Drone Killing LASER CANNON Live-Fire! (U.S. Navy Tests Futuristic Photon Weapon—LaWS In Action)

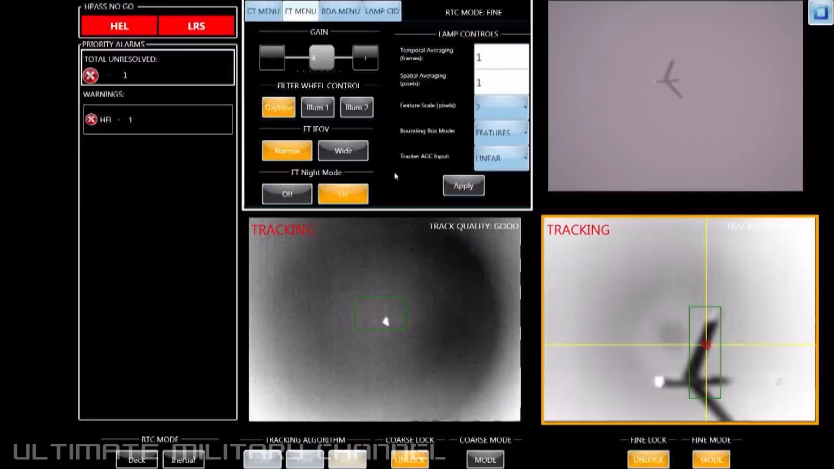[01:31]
we'll engage that aerial platform with photons going at the speed of light,
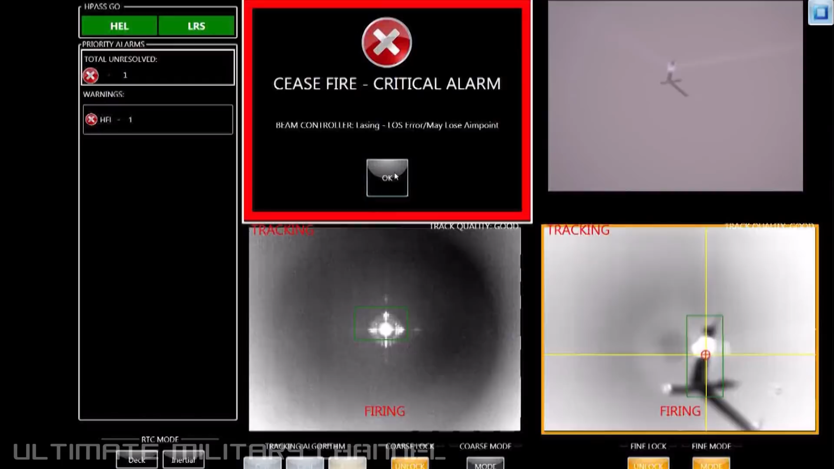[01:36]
which will heat it to the point of destruction and cause it to crash into the ocean.